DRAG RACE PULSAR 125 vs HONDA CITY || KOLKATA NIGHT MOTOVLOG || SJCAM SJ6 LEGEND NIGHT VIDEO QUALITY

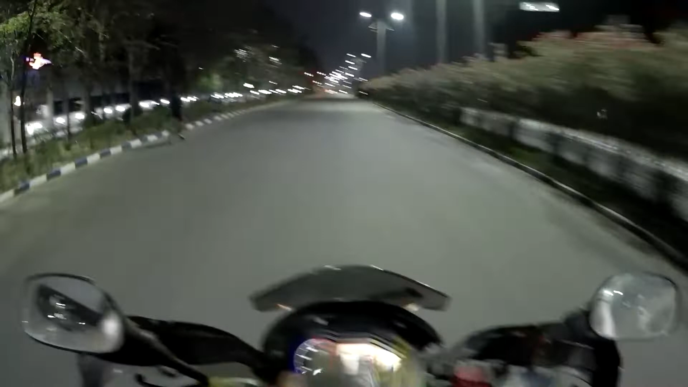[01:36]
So right now I have left from my home and heading towards Salt Lake. There I will pick up my friend from there and then leave from there to Esplanade. We are running quite late. I don't know whether the shop will be opened at this planet Metro Gali now. Tomorrow also, I have to use my bike for servicing. Tomorrow will be the day of watching my video.
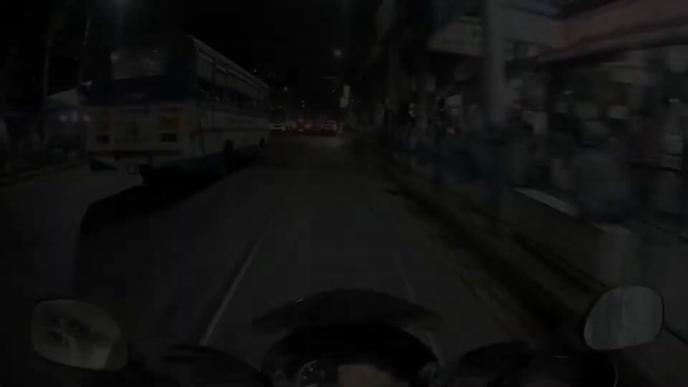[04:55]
Near to Metro Gali, on the right there is a Metro Gali. So we have to park the bike over here.
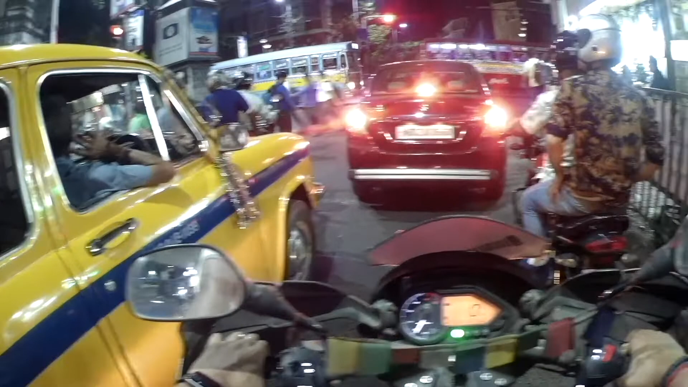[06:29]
So now let's leave from your state is New Market, we will take a right turn.
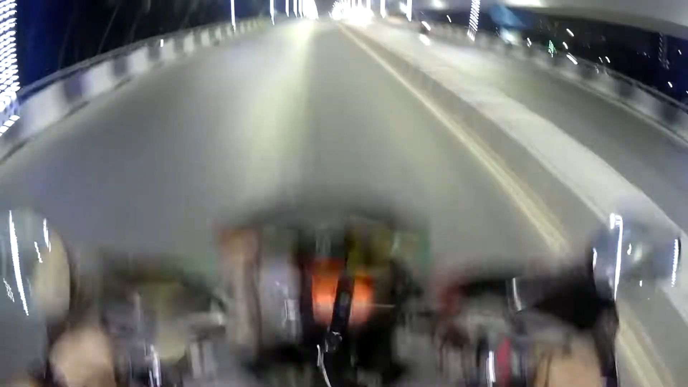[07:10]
Adoring you. So I've reached near to my home, currently in front of Technopolis signal.
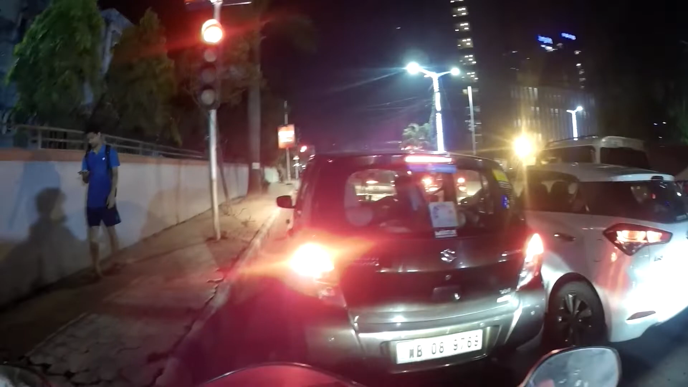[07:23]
More around 10 minutes to reach my home. Basically, this was kind of a night motovlog. So you had an idea how the SJCAM SJ6 Legend performs during night.
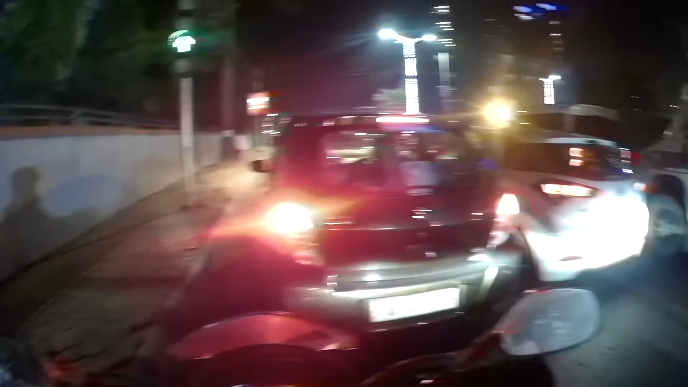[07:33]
I have to check after I transfer my files to laptop. So if you like this video, if you like this video, please do subscribe to the channel. It's around 9, still there is so much of traffic and the metro work is going on.
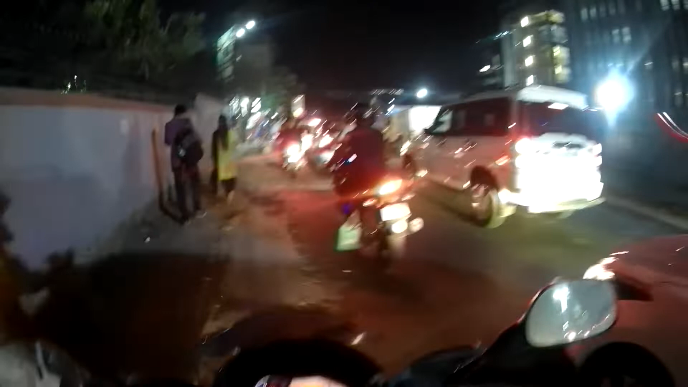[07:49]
Still the pain of Kolkata people is less than the Mumbai people due to this metro work.
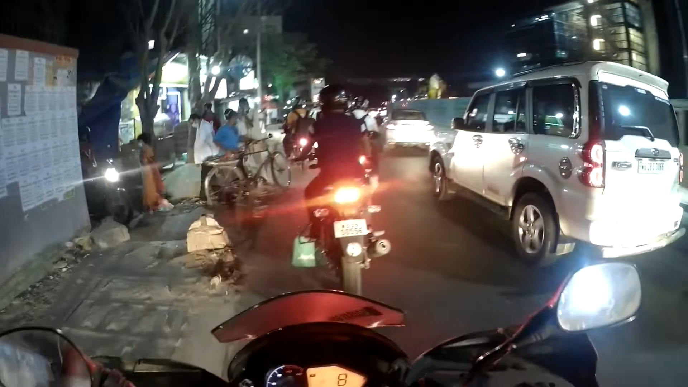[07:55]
See on the right, the metro work is going on.